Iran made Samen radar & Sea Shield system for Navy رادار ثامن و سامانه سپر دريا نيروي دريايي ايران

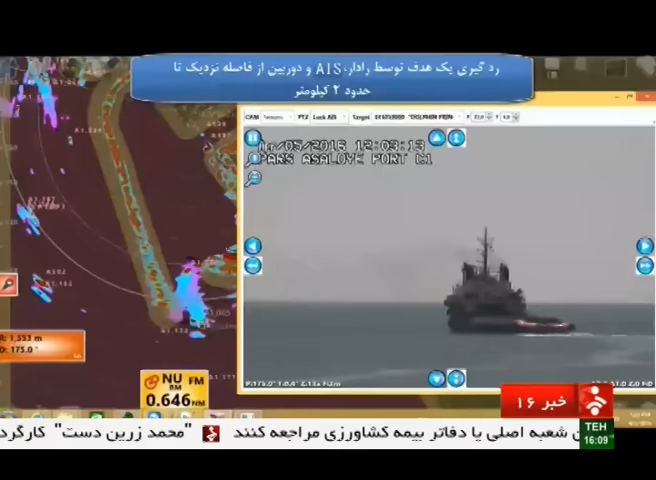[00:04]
سامن و مرساد و ترهای آموزشی دسیاران جدید دریادلان نیروی دریایی ارتش
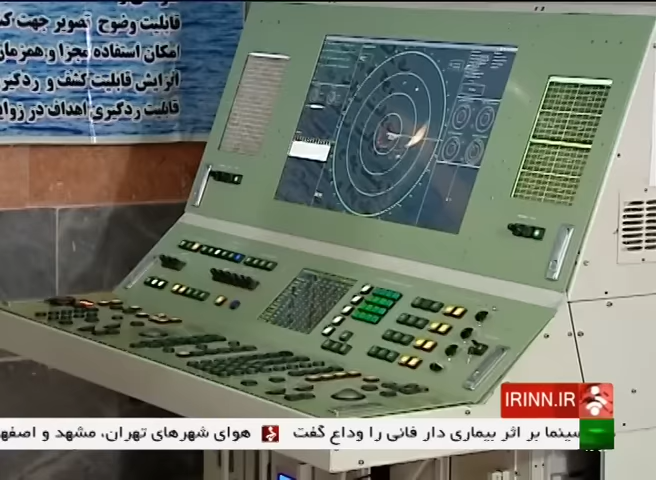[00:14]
سامن نام ترهیر راداری است که با آن می توان تفکیک عدوات
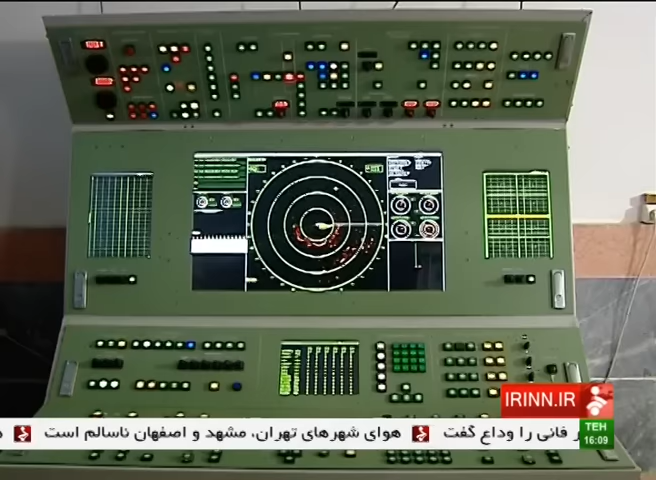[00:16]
و دقت برد را محاسبه و
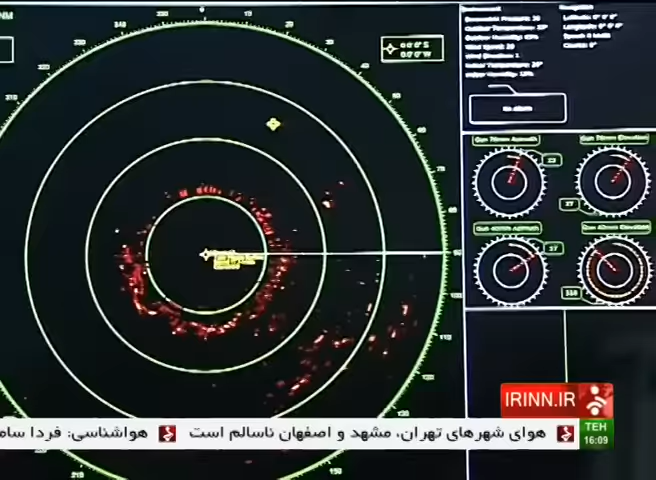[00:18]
اطلاعات را در محل تجزیه و تحلیل کرد
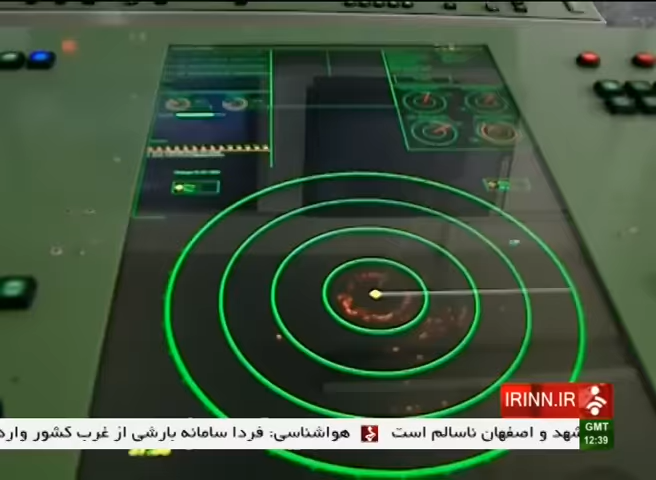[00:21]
وظیفه جستجور رهگیری و این اعدام اعدام ساعتی و هوایی را